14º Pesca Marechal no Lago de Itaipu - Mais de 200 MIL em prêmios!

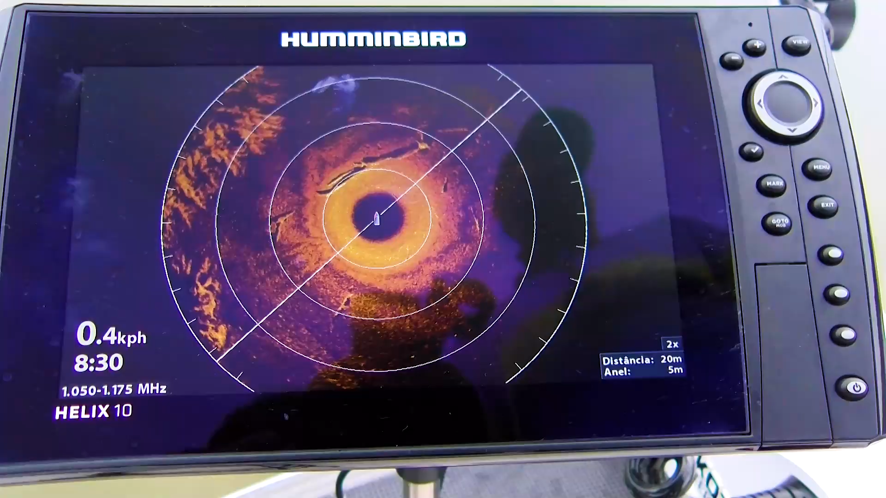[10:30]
né, os matos ali que podem ser bons pesqueiros, mas aquilo que está embaixo da água a gente não consegue ter noção.
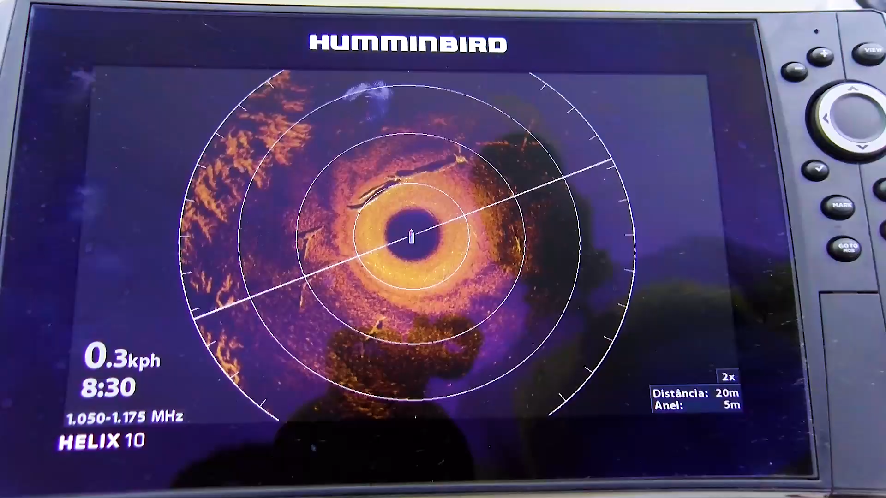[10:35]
E aqui com a nossa sonda 360 aqui do nosso parceiro Hummingbird,
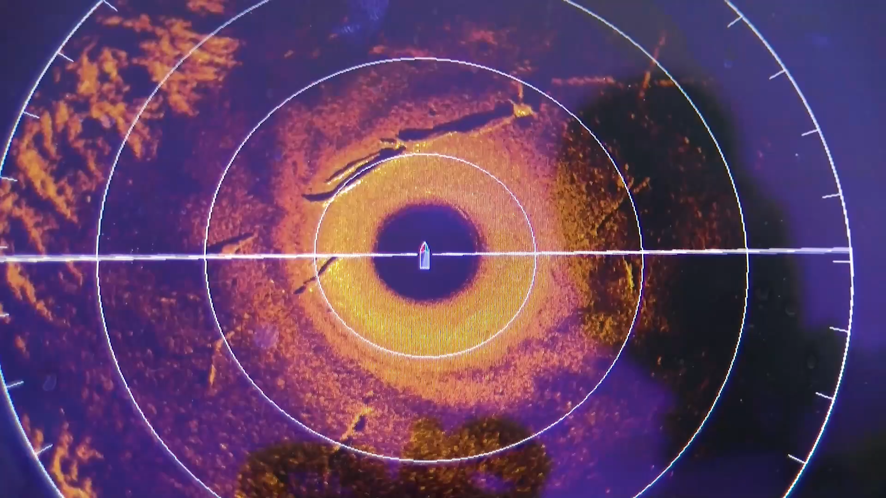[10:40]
você consegue ter uma real noção de tudo que tem embaixo. Então repara ali, a gente tem aqui, ó, o desenho perfeito de uma galhada para baixo da água.
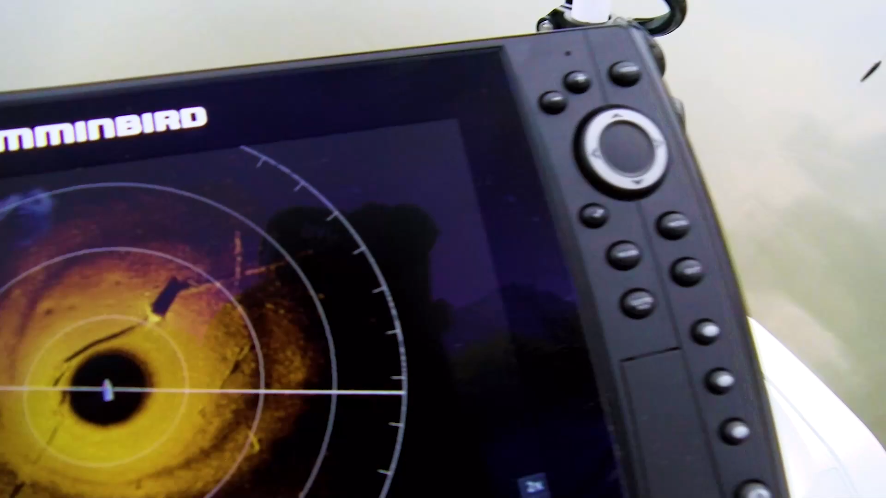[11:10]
Isso aí pode ser um bom indicador de bom pesqueiro, uma boa estrutura para o peixe, para o predador poder estar
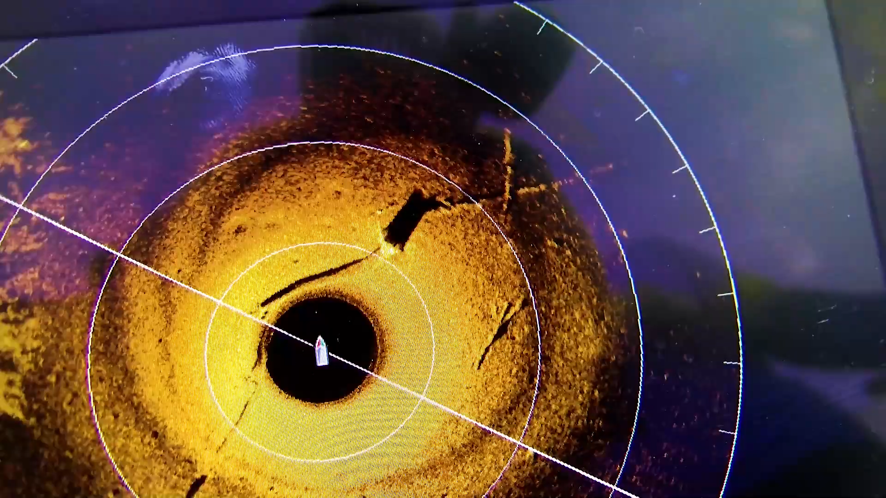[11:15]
escondido ali, aguardando para atacar. Olha o Mauro ali, ó.